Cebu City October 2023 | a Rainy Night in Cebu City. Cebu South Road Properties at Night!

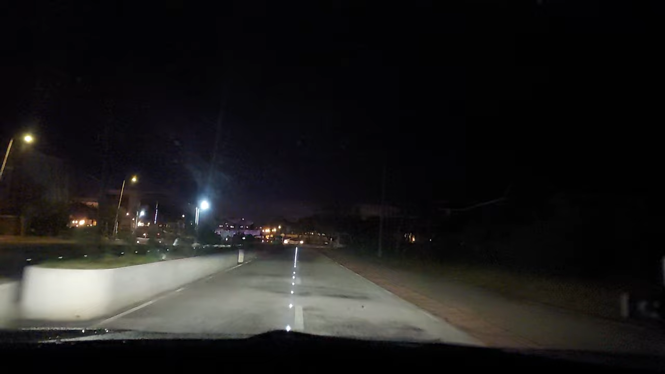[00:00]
Hello guys, good evening and welcome to this night drive na sa, you know, kaya nag-uwan-uwan ang Cebu. It's a rainy night here in Cebu. It's a rainy Sunday, October 22. Oh, kilat-kilat pa kayo, kuya.
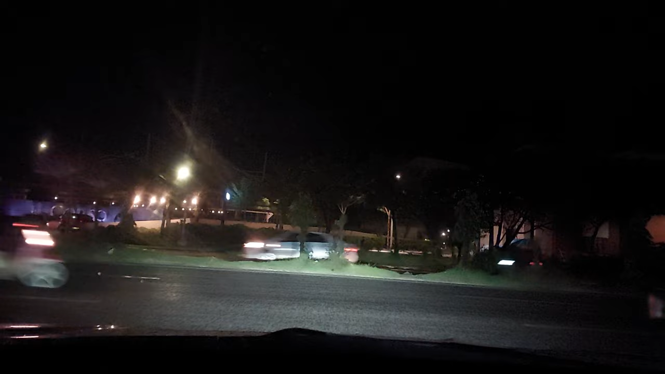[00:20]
So mana, medyo sigigap og uwan karong buwana.
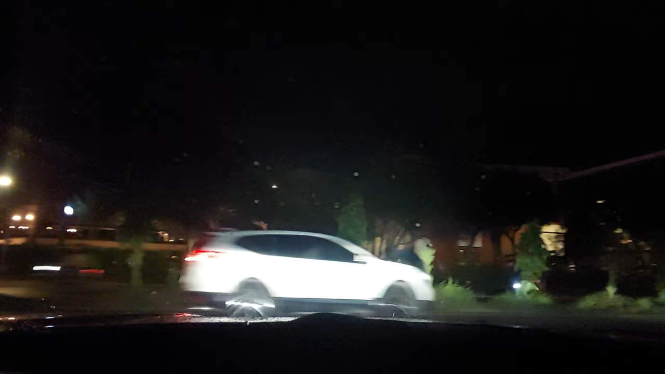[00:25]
Mga ni dagway diri sa uwan.
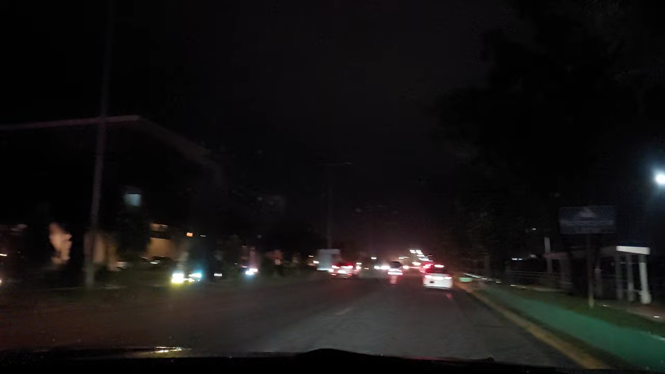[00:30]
Diri sa SRP. Mani on going to Talisay pero may U-turn na going back to Cebu. So medyo git-git gamay diri mo. Ay, sumo man ikon ang suga. Pero nag-on man ang suga sa kilid. So okay lang, so watch out lang diri ko ani nagi ayong spalto ang daan. So walay middle lane diri na pita. Near the U-turn slot. Di ba?
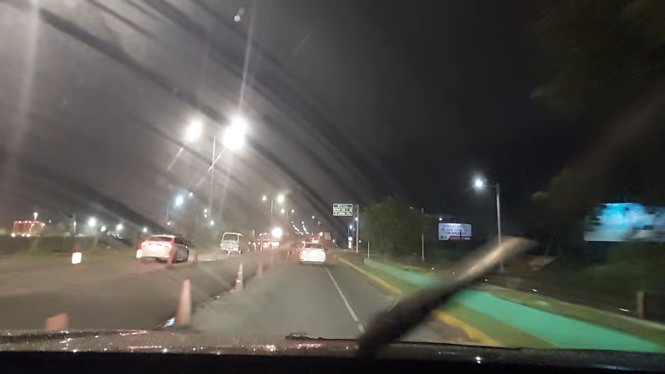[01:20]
Wala, sige kuhon. Kuya, kayo mga uwan doon. Oh, kuhon kayo ah. Forward. Kuan na siya, madili siya tibuok lugar.
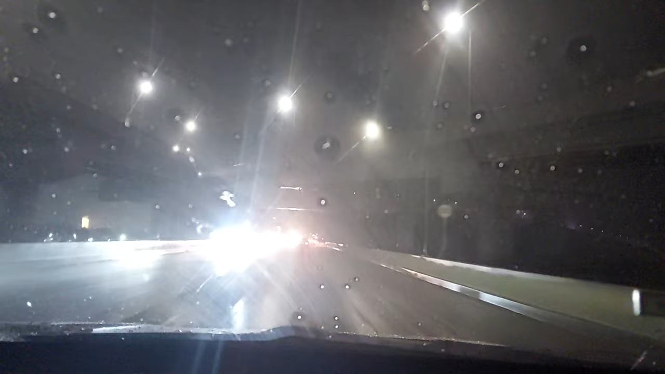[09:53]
nagi suga o katong mga gamotor diha ana pag-raincoat, andam lang mag-raincoat kay timing mo diri, asa mo kapasilong ba?